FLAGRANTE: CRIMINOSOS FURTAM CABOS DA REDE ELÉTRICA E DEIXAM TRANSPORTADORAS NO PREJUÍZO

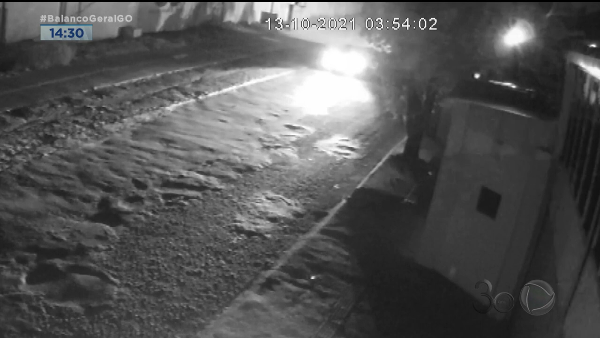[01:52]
Eram quase 4 horas da manhã, quando o carro preto com os criminosos parou na rua Pioneira, entre as transportadoras. Veja que dois criminosos desceram do carro, enquanto o motorista seguiu pela rua.
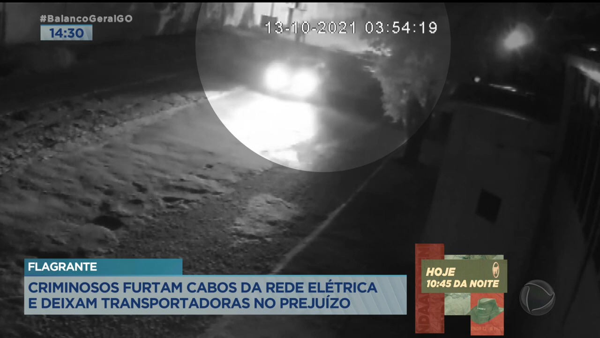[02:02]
Os ladrões que desceram do carro foram para o local onde ficam os relógios e o transformador das transportadoras. Os ladrões olharam o local por onde passa a fiação.
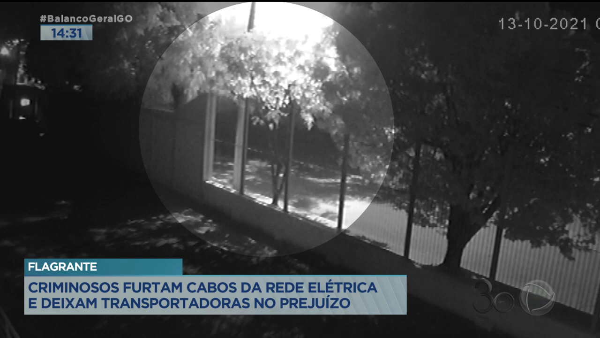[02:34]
Logo, um dos bandidos atravessou a rua e ficou próximo ao poste. Veja que ele está com uma vara usada por eletricistas profissionais para trabalhar com redes de alta tensão. O homem olha para os lados e continua montando o equipamento. Quando o caminhão baú passa na rua, ele disfarça, como se fosse um funcionário da empresa de energia. Em seguida, ele usa a vara para desligar as chaves da rede de alta tensão.